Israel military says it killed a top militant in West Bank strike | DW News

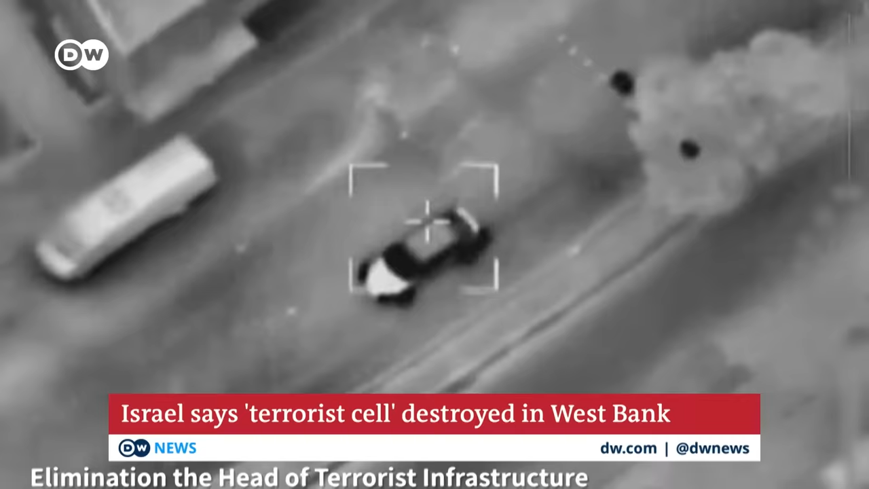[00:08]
This footage, released by the Israeli military, shows the attack, which targeted a car moving through the camp in the city of Nablus.